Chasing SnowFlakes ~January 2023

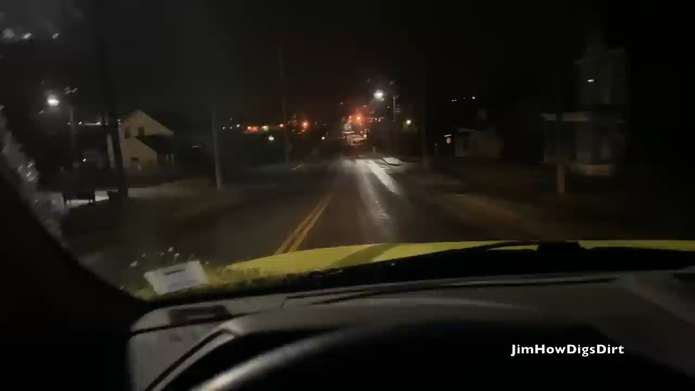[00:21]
Just got called in to do a salt run. A little bit of freezing rain overnight. The roads are extremely slippery. And it's only like minus one Celsius going up to zero today. A few flurries in the air all day, I guess, but the freezing rain's the worst part, so just going in to make the road safe.
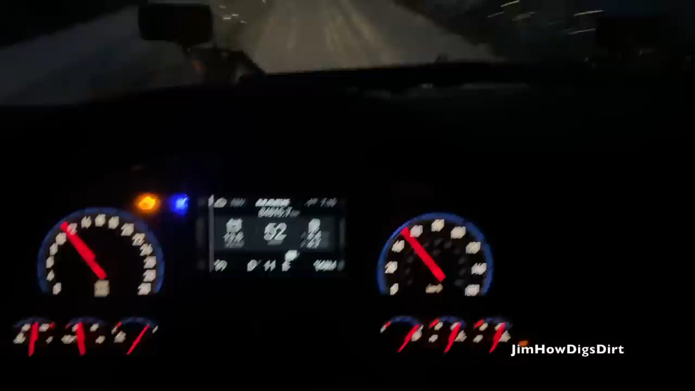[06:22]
I'm only doing 51 kilometers an hour, but you see the snow flying, it looks like we're going a lot faster. There, downhill, I'm hitting 60. That's about as fast as I'll go. And yes, I know the engine light's on. I'm still waiting for it to go to the dealer to get that look good.